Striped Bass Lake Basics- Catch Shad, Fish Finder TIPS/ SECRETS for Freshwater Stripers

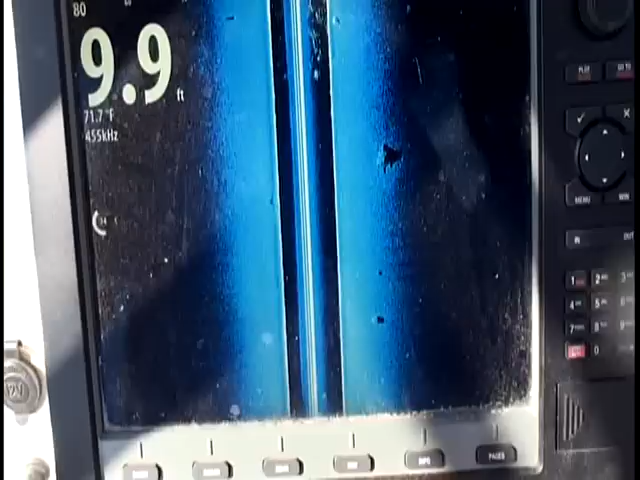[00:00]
On screen: depth 9.9 ft
All right, we're finding bait here with the new Simrad NSE and NSS units,
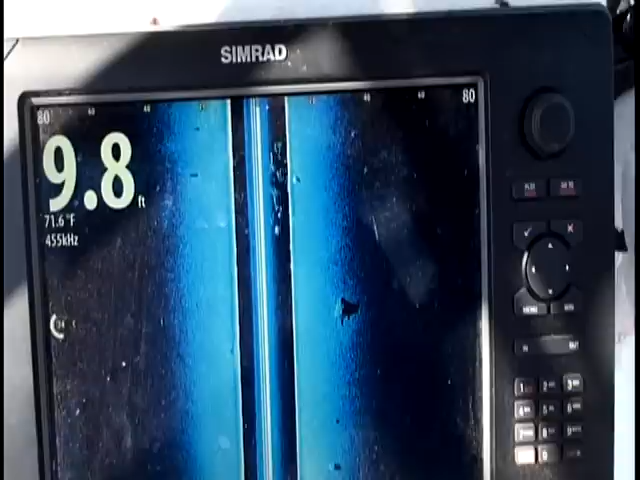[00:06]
On screen: depth 9.8 ft, water 71.6°F
and you can see with the side scan, we got a school of bait off to our right, about 10 feet off the side of the boat.
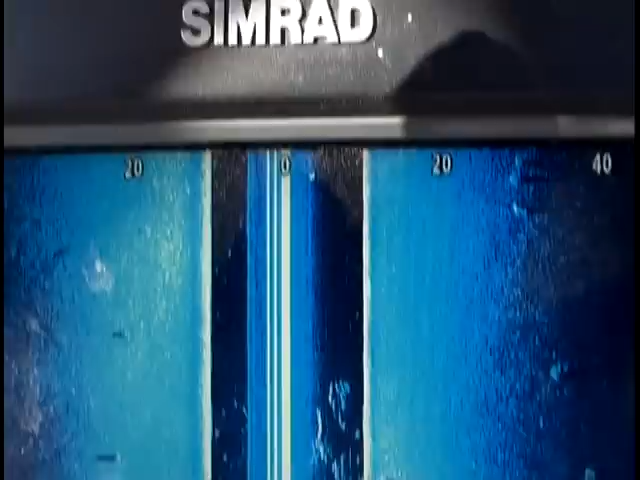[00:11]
You see we just passed under it, and you can see we're starting to mark it with the sonar.
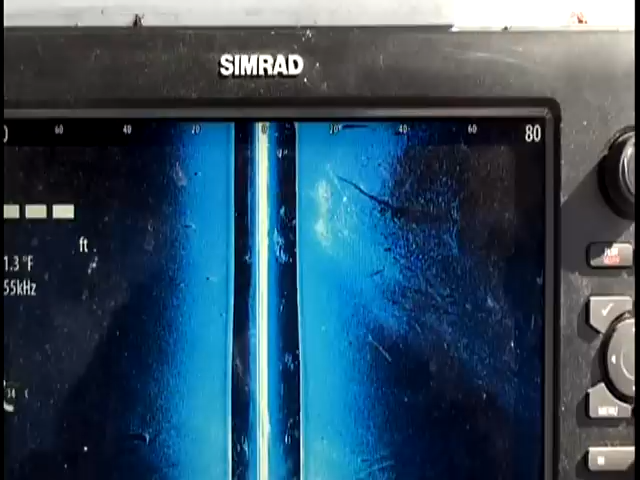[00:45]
Funny, it's all off to our right.
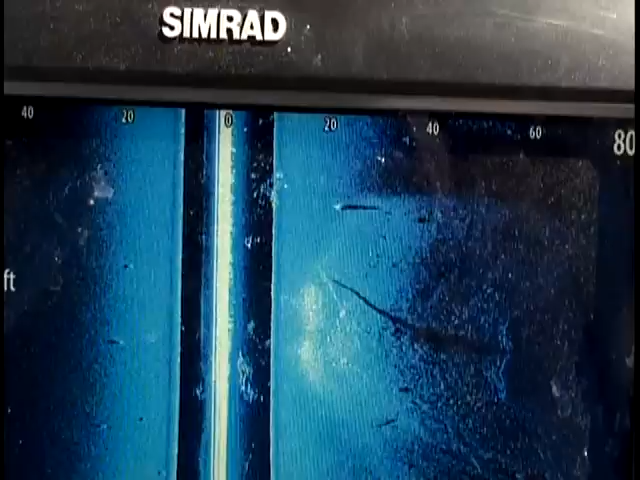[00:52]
Let's be on that bank must have gotten sun early or something. We are in an area where we found a lot of bait around. Same if you look at the screen.
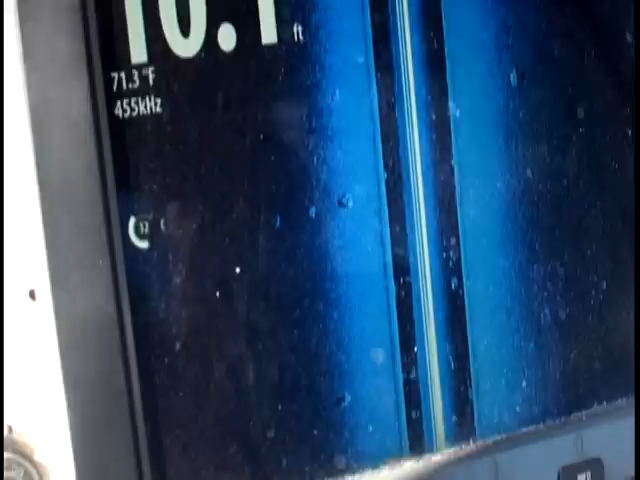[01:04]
On screen: water 71.3°F
We got scattered schools around, but nothing real tight yet. So I put the trolling motor in and I'll control it over here.
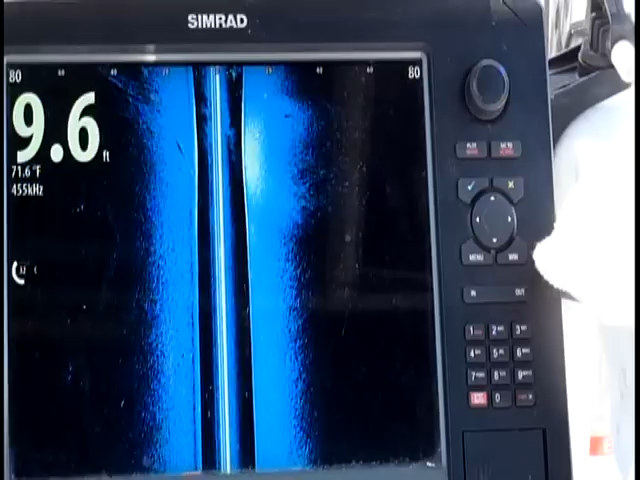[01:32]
On screen: depth 9.6 ft, water 71.6°F
See some off to our right. See it off to our right, Tim?
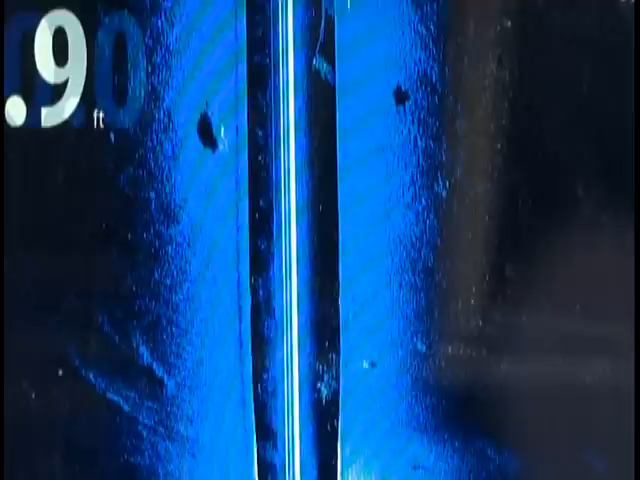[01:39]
Yeah, see it all off to our right there? It might not be.
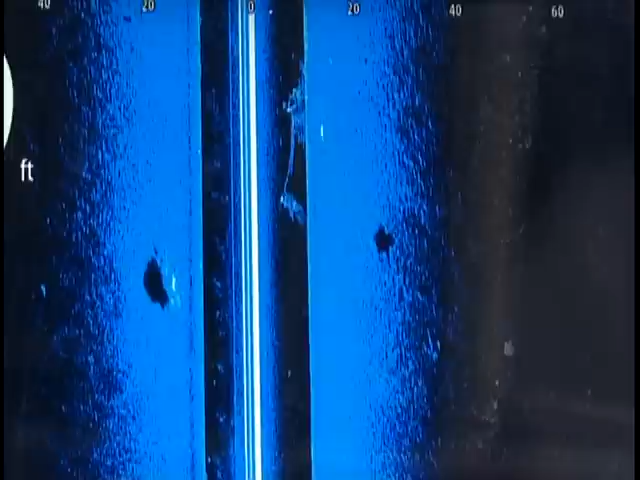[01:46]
Not quite under us, though. I want that sonar on the left.
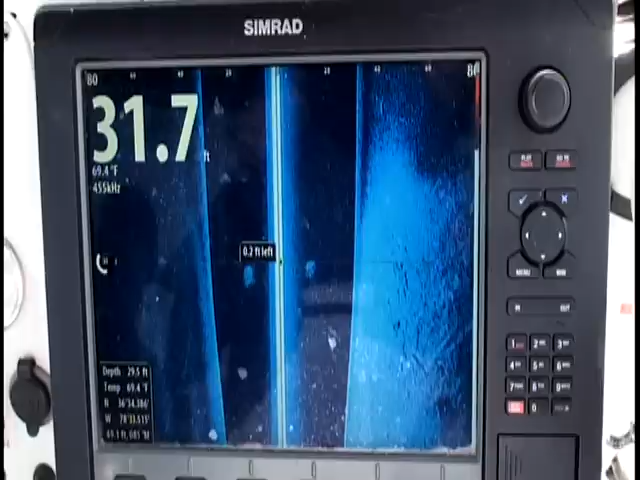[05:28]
On screen: water 69.4°F
I just paused this here. I'm going to show you on the structure scan.
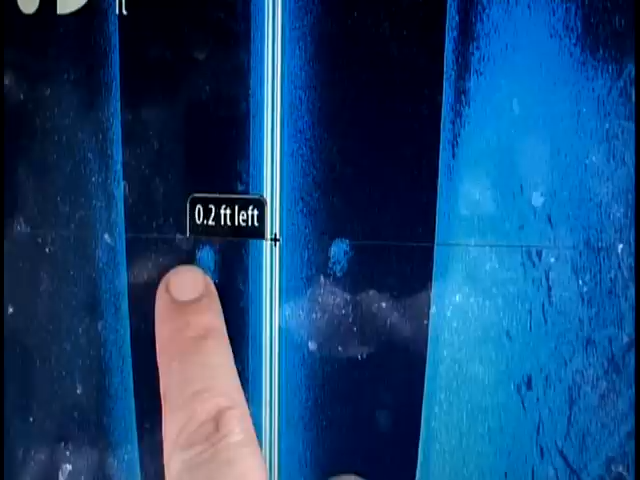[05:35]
That's a school of shad that we just split off to the left side, off to the right side.
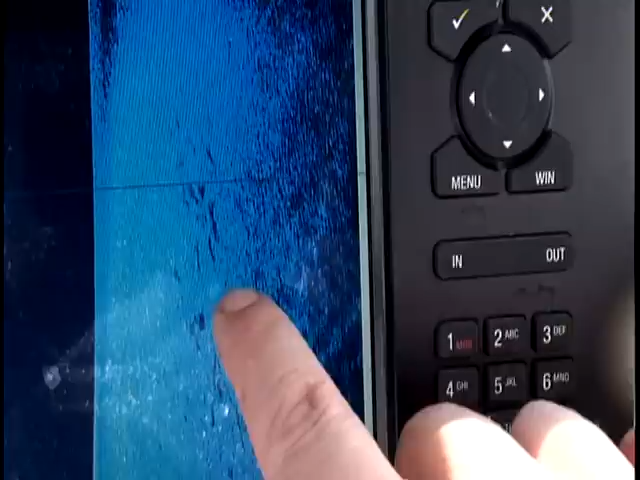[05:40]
And if you look over here with the shadows, these are smaller stripers. We're passing over the open part of this bay right here. There's a point there.
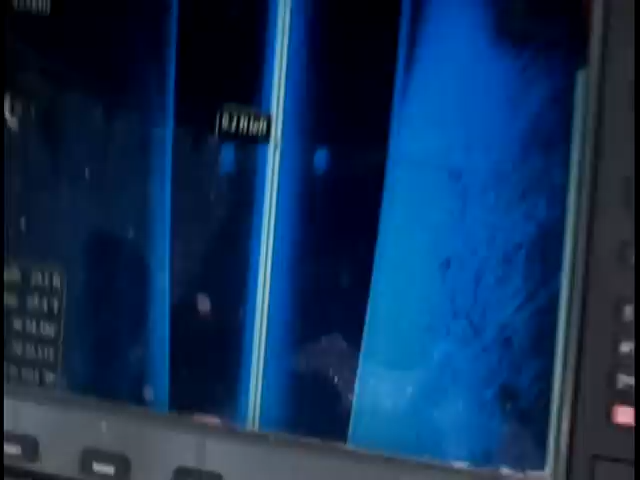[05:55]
And right across there, the structure scan looks over into that mouth of the bay, and you can see there are small stripers, and you can see their shadows right there.
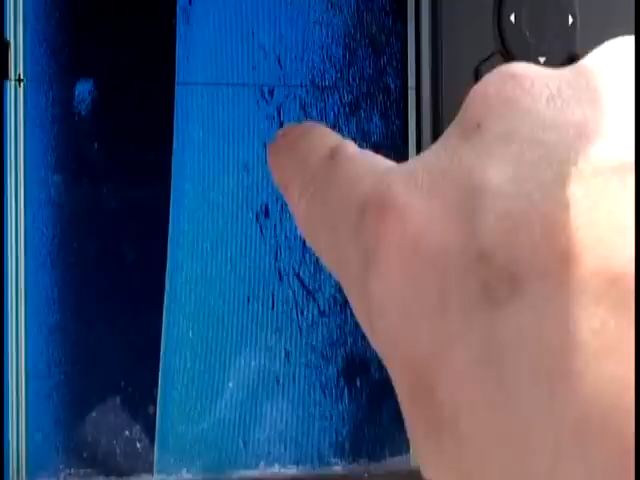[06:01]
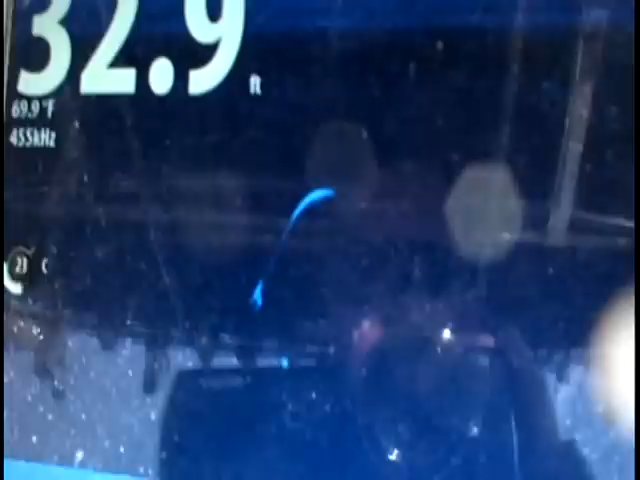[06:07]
On screen: depth 32.9 ft, water 69.9°F
There's one fish came under the boat right there. Billy, run up front, bud, just to kind of reel that one in a little bit.